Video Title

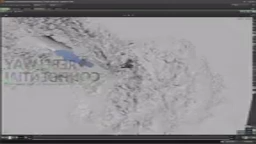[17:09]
and this is all the resolution that we have cool so we can do a quick peak for example